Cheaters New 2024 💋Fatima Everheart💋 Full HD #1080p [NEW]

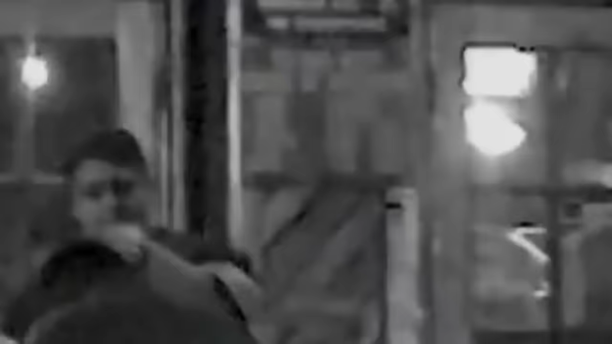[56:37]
Well, here he is. His buddy and another girl.
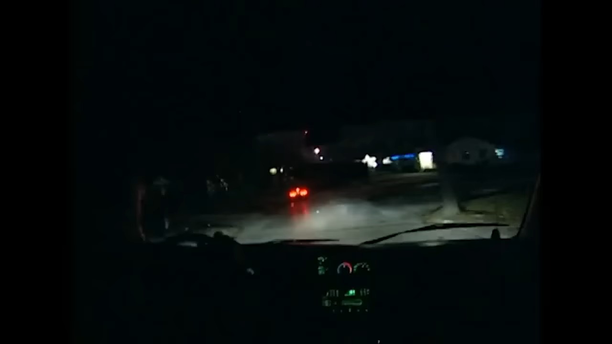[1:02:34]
Oh, car lights. Do not pull in. Just drive slowly by. Because stop right here, are we? No, we don't get onto his property.
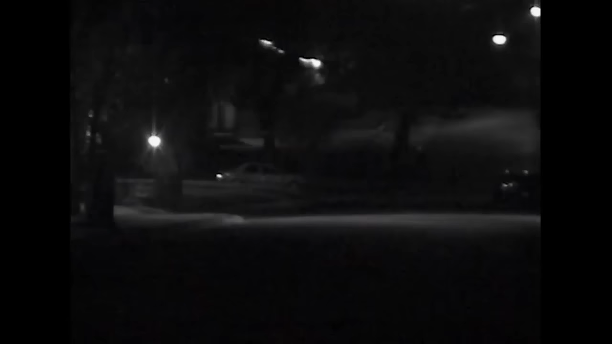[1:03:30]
Yeah, I'm rolling surveillance on them. They're going to drive off as soon as we pull down the end of the road. Let's just see. Let's just wait it out and see what happens. Here they go. There's a car out there behind you. Yeah, I got him. They're coming right up.
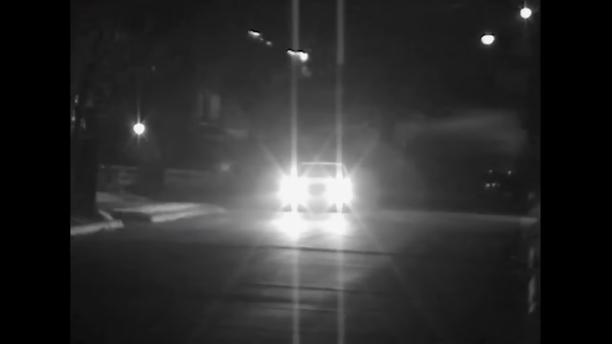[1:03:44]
I'm filming. You filming them? Okay, they're pulling into the driveway.
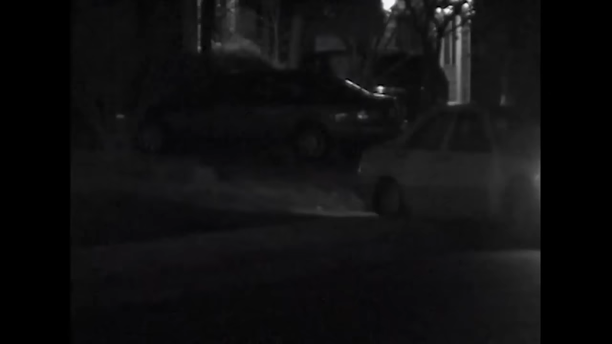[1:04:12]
Get behind the car. Are you following him?
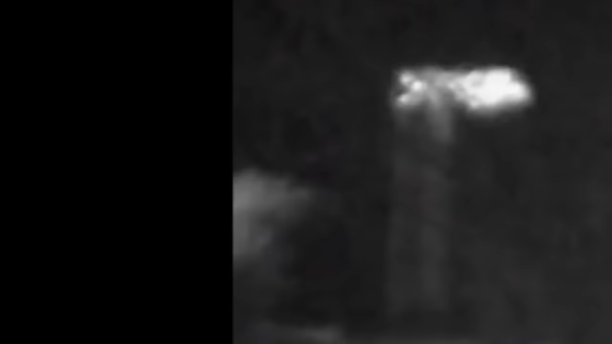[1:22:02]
Okay, they're pulling into the driveway.
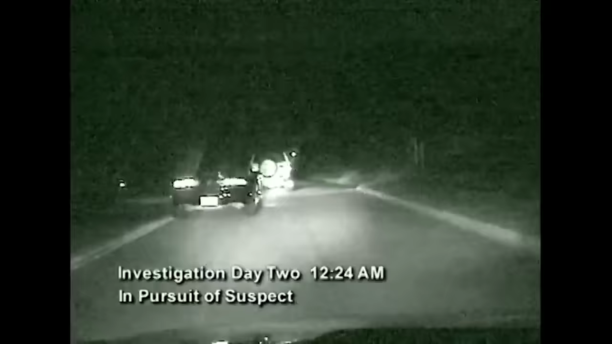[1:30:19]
Cheaters investigators tail the suspect down the dark streets and alleyways,
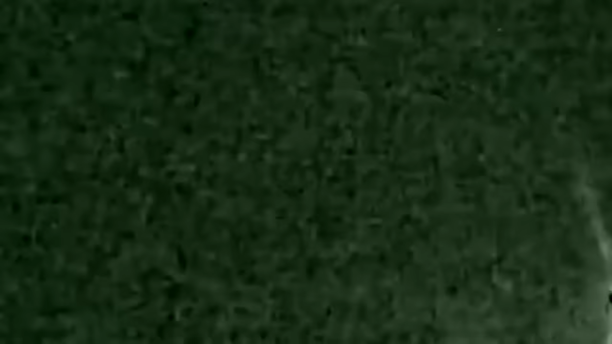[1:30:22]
nearly deserted at this hour. She pulls into an unknown residence just before 1 a.m.
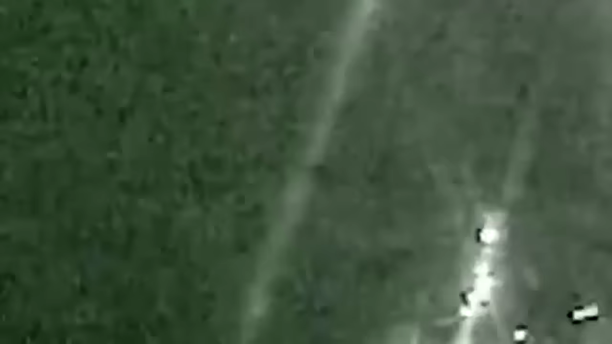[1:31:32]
Cheaters' sleuths again trail the suspect to her male companion's home,
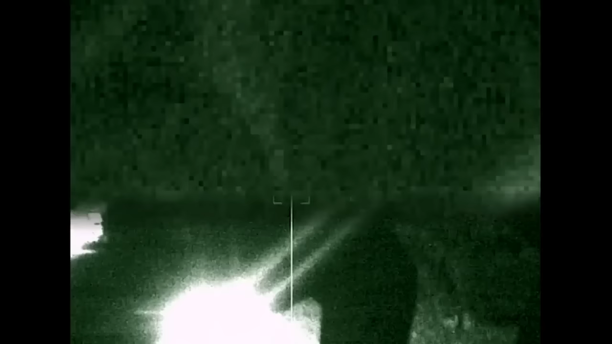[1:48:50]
Without hesitation, suspect Kemp saunters up to the car and hops in the passenger side with some degree of enthusiasm.
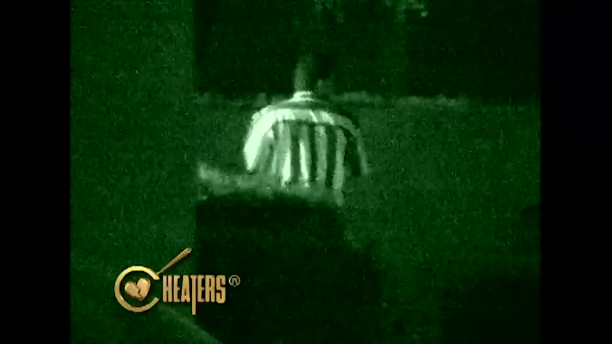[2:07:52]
Cheaters investigators grow increasingly concerned as he changes his clothes,
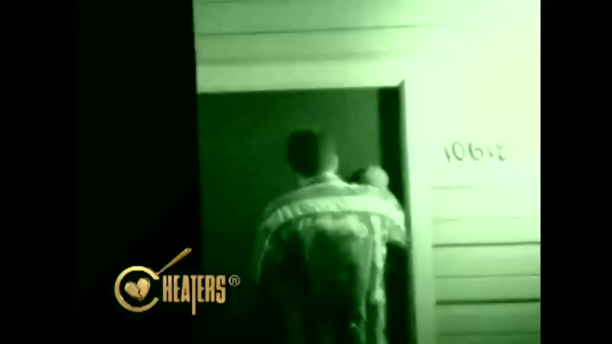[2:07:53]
then heads to one of the units with the roses in hand.
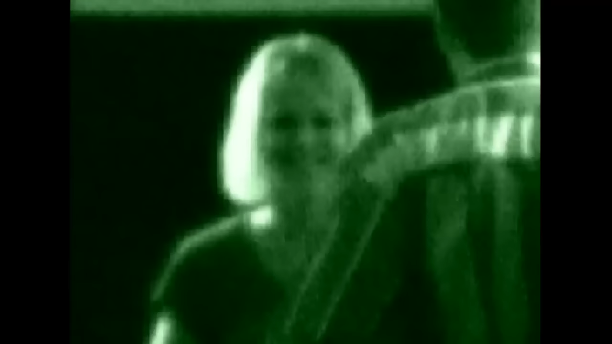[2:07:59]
Knocking on the front door of the residence, the suspect is greeted by an unidentified woman.
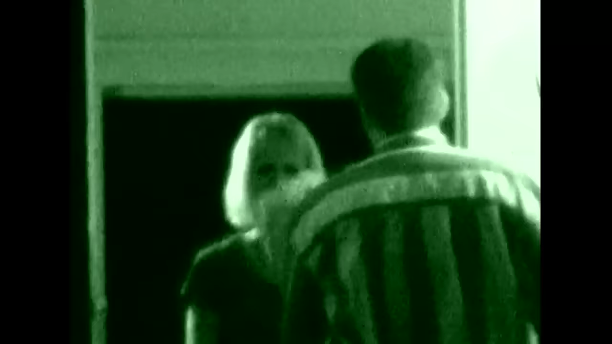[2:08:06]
The two appear well acquainted,
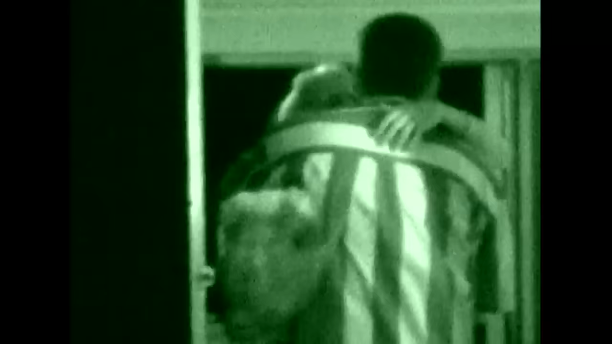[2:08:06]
and after a warm reception, the suspect leads his lady friend to his vehicle.
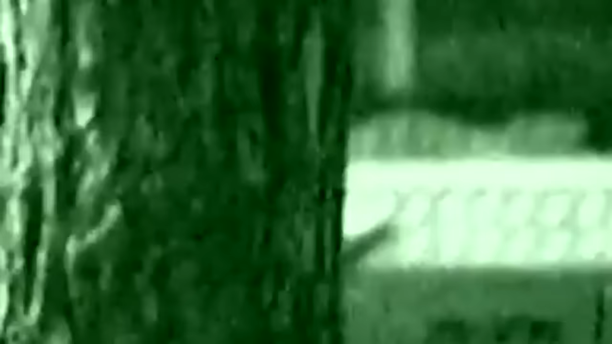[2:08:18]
A good hour or so passes before Cheaters agents observe the two walking to the truck.
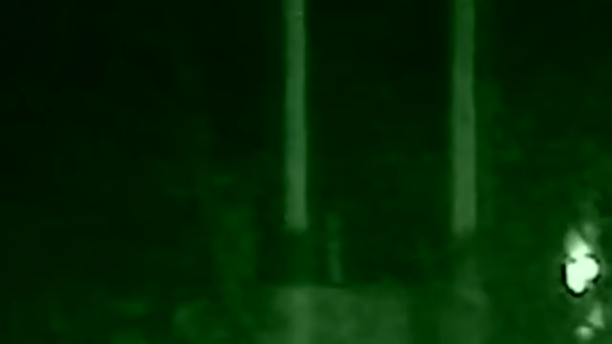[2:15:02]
I'm looking at the units. Right there.